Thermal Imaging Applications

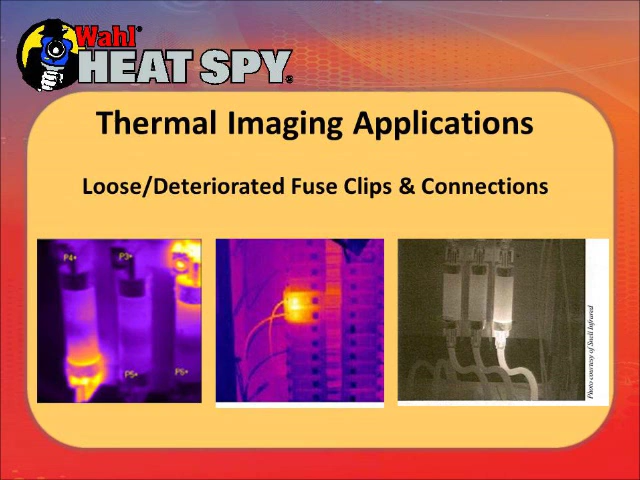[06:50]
This particular palette is called Ironbow. Keep in mind that generally all the palettes except for a couple cold is dark, light is hot. Hundreds of different components make up an electrical system. Transformers, bushings, disconnects, switchgear, breakers, meters, power distribution panels, grounding systems, surge arresters, and so on. Using a predictive maintenance program using thermography will help reduce impending electrical problems
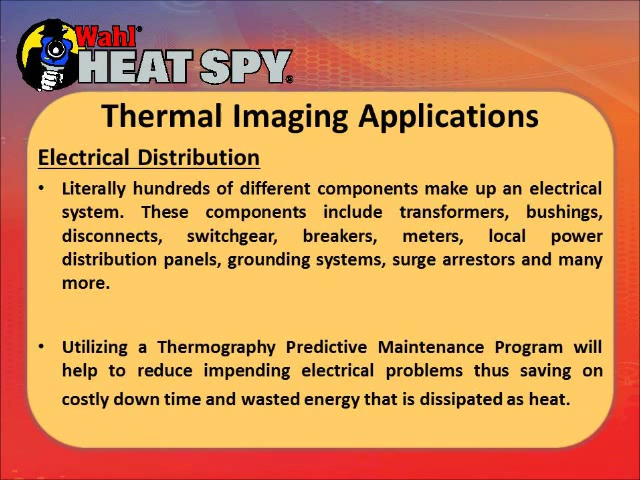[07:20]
with saving costly downtime and wasted energy that's just being dissipated as heat. These are a couple of fuses in a panel. You can see the connections are hot. The issue is how hot are they and we will get into a chart a little later to tell you if what to do with certain differential temperatures compared to other light circuits.
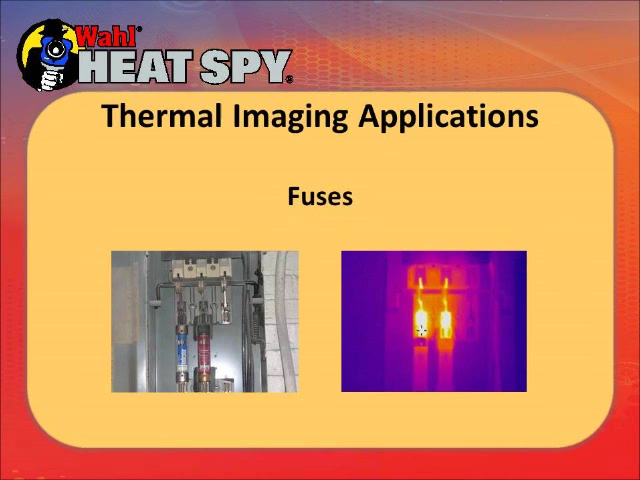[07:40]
This is transformer bushings outside. In the right picture is the thermal picture. You'll see a little hot spot on one of the connections. This could potentially be a very bad overheating circuit. If it's a windy day it will blow most of that heat away and you won't see very much. If it's a still day then you will see the true nature of the failure that's impending.
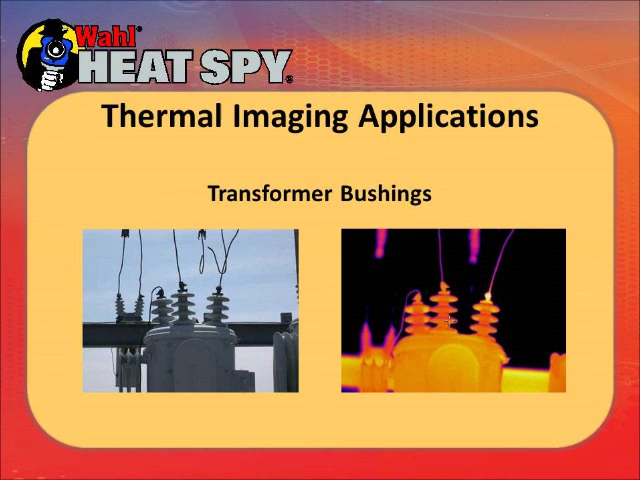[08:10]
So try to take your outside thermal pictures on still calm days. Use some high voltage fuse again outside. You can see the one on the left is much hotter than the other two like it.
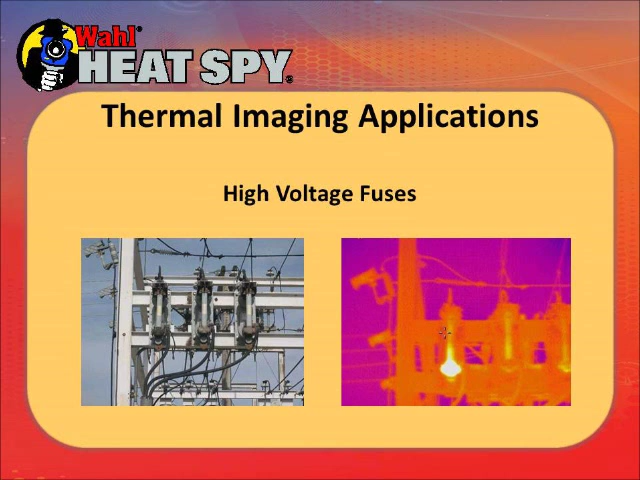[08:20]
These are some bus bars. One is hotter than the other.
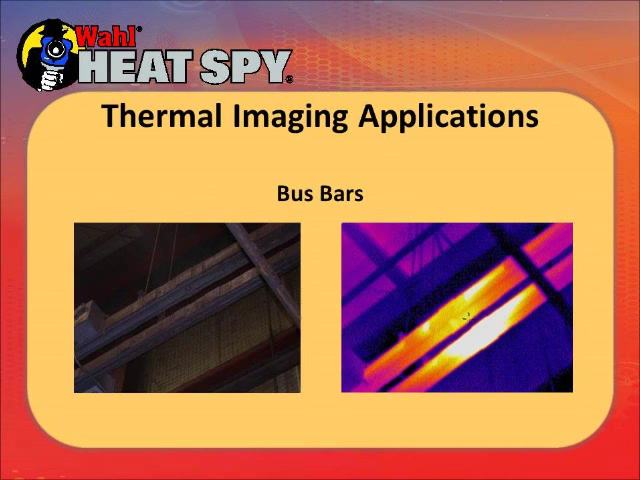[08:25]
Substation switches you can see a hot connection there on the picture in the right in the center. These are just some fluorescent light ballasts in our plant. This is a three-phase electrical circuit. You can take the imager and manually adjust the temperature span you're looking at. As you move the span up it's to see higher and higher temperatures. The two normal circuits, sides of the circuit,
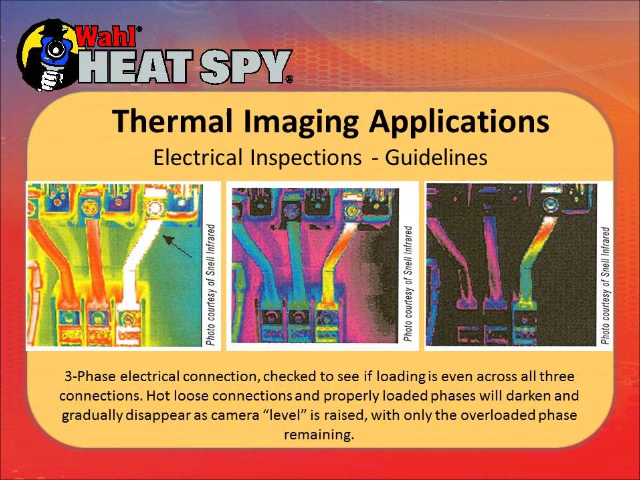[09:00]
will start to darken and only the overheating circuit will stand out. These are some substation switches that I shot at a Seattle City Power out in Seattle. There's nothing hot in these pictures. Everything's normal. One thing to point out is in the background you see black. Black is the sky. It's cold. The blue is clouds. This is a partially overcast winter day.
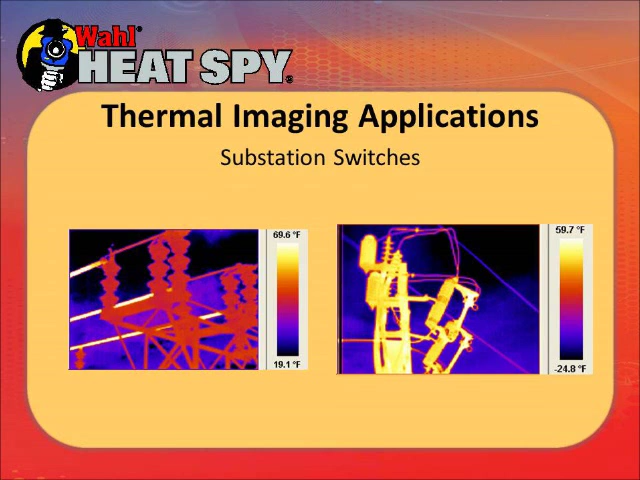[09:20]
These are some substation pictures. There's nothing really abnormal in these. The only thing I would watch out for in these pictures, the lower left picture, there's a couple of circuits that are starting to get a little warm. They're not hot right now. I'm normally hot but I would make a notation if I was the technician that watched these for later. Again more substation pictures. Nothing out unusually hot but there are some that are a little bit hotter than the others.
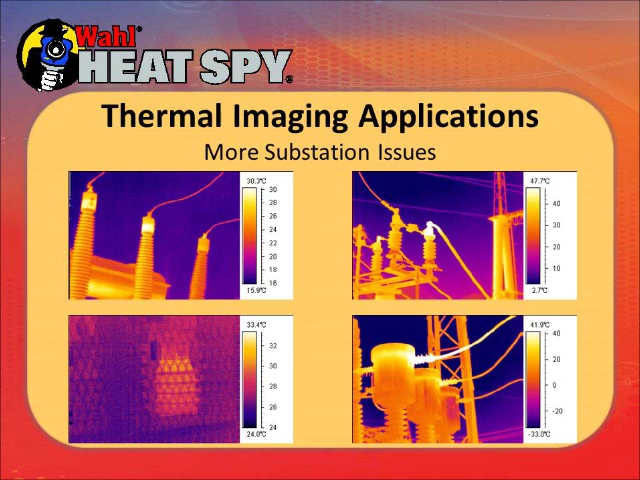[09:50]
Just again additional things to watch. Same here, some more connections. Some are a little warmer than the other light connections
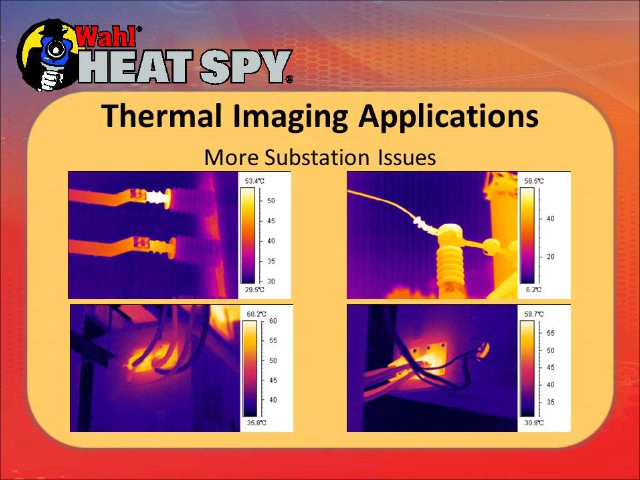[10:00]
and you can just put them down to monitor them. This is a different palette on the lower left. This is a green red rainbow.
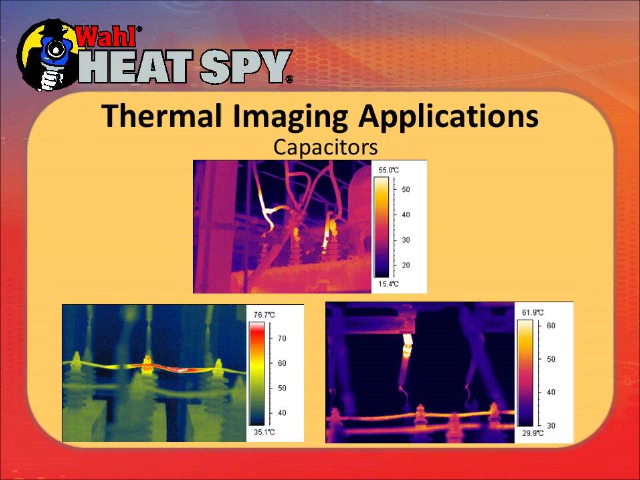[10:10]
Different people like different colors so it just gives you a choice. Again a few circuits that are starting to overheat. They're not really bad yet but they will bear watching in the future. And some more circuits, different colors. The one to really watch is the picture in the lower right. This is a transformer housing. This is a metal housing outside. You can see a very hot spot on the housing. That means it's really hot inside.
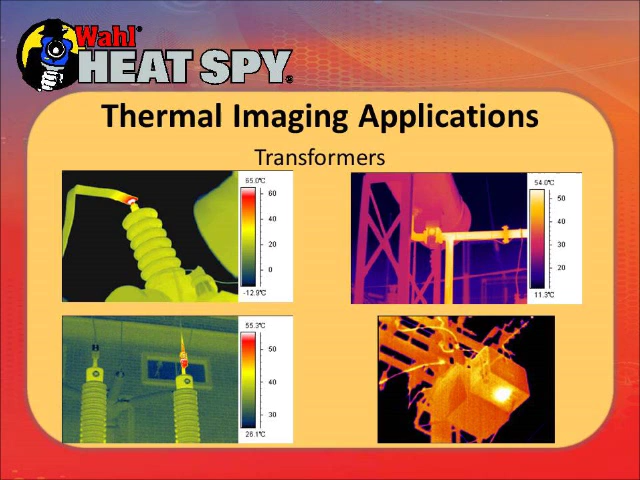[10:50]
In fact this particular picture, they said they checked, they took the cover off of it and checked the circuits and it was 1,100 degrees on some of the circuits inside and the aluminum was melting. But if you walk up to something like that and you see a hot spot and you hear it buzzing, get away from it quickly. Because this may be what happens.
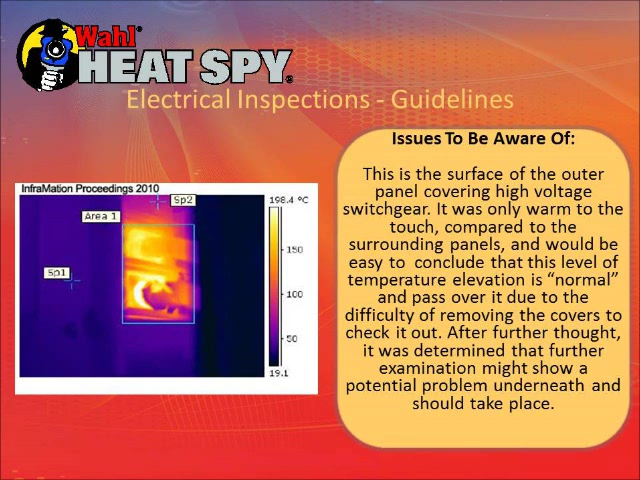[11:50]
On screen: scale top 198.4°C
This is what was happening. There were circuits over 400 degrees. They were beginning to burn. The insulation is melting and running down.
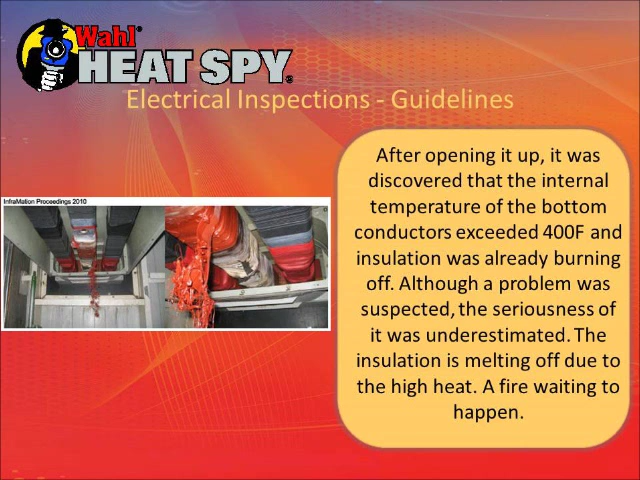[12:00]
So this is going to be a fire. These are a couple of transformers outside in substations. The one on the left, you see a couple of the tubes. These are all circulation tubes for cooling. One of the tubes there is dark. That means the oil is not circulating through it. It's blocked. The whited out areas, we have the camera manually set for a certain temperature span and anything above that span will be what's called, it's just,
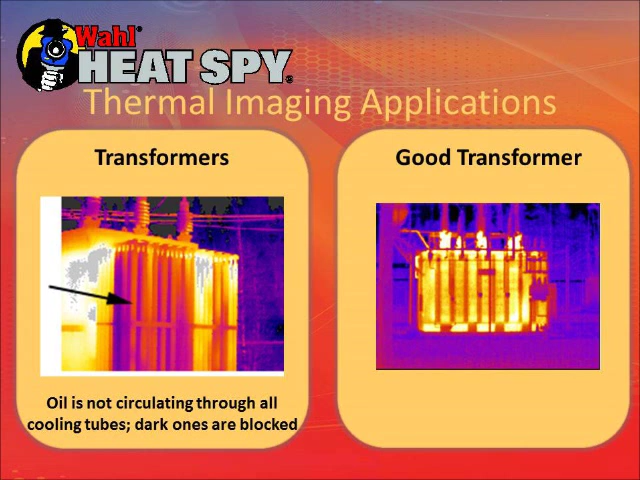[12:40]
it's out of the range of the camera so it won't be seen. So it's whited out. The anything outside of the camera range on the lower end would be black. The one on the right is a good transformer. It's operating normally. This is just a water cooling tower at this, the communications tower at this plant. I put this in because the dark in the background, the black is the sky, blue clouds, but you also see some red clouds. That means that there's a heat source. It could be lighting or a plant below it that's generating heat reflecting off of those clouds. So you need to keep in mind that reflections all around you are affecting what you're seeing.
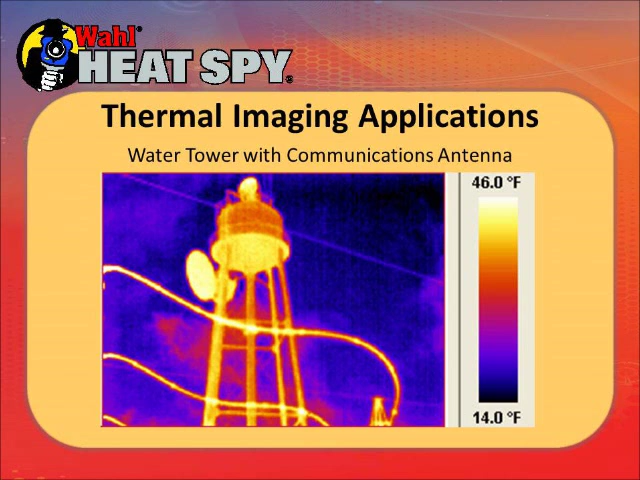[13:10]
On screen: scale top 46.0°F, scale bottom 14.0°F
This is ASTM chart for abnormalities. If you're looking at circuits in a panel, these are differential temperatures and what to do about them. So if you have hot circuits that appear hotter than the others near only 5 or 10, 20 degrees difference, it's really not a problem. But if you get down to the point that there's a 65 degree or greater differential, then you need to correct immediately or you're going to have a fire.
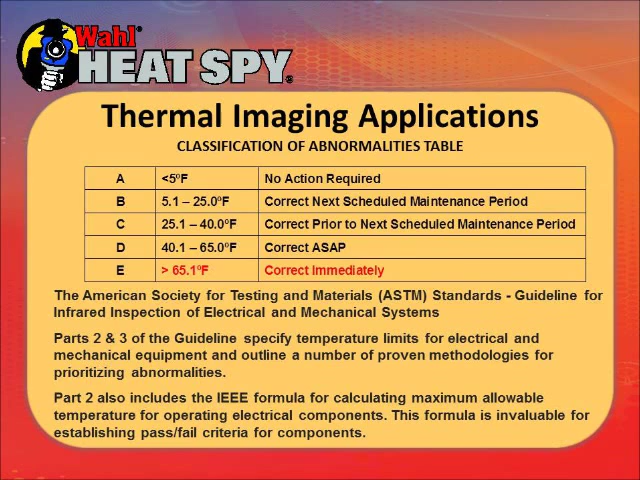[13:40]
In mechanical devices, abnormal heating is associated with a possible failure.
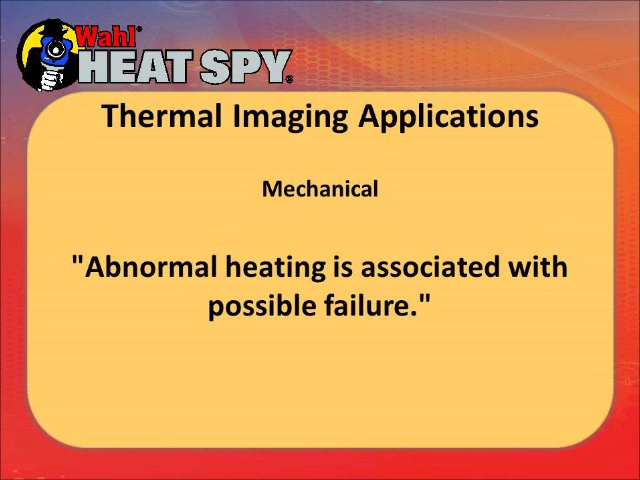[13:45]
There's a lot of things in a plant, belt driven motors, shaft driven motors, pulleys, generators, variable speed drives, so on. And all of these have potential for overheating. This is a belt driven generator. The belt is running a little bit hot. This was caused by a misalignment of the belt and it would, the friction was causing heating on the belt which will shorten its life.
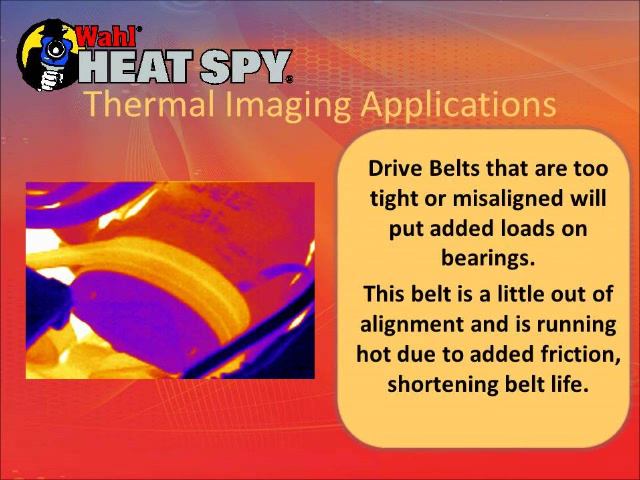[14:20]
If the belts are also over tightened, they will put additional heating on the bearings and they'll wear the bearings out. This is a couple of motors that the shafts are misaligned. So it puts a great strain on one side. So the ones that are light or overheating that bearings under tremendous strain because of shaft misalignment. The other sides are okay. But eventually that bearing that's overheating will fail.
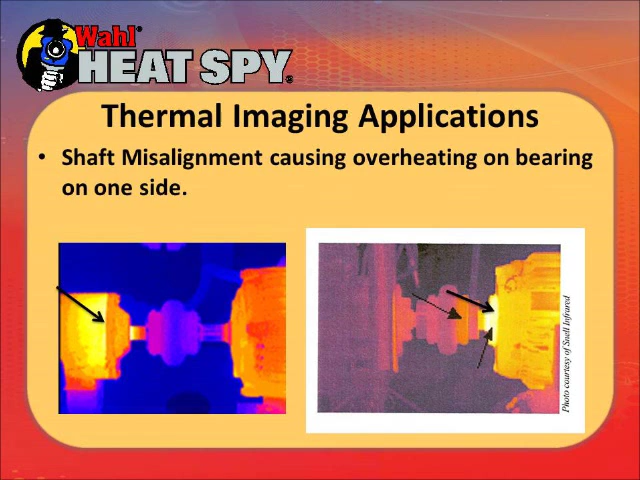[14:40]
Remember, light is hot, dark is cold. These are a couple more defective bearings in a different palette. This is a rainbow, green, red rainbow. The white is the hot area there. These bearings are going to fail, could be defective bearings or lack of lubrication.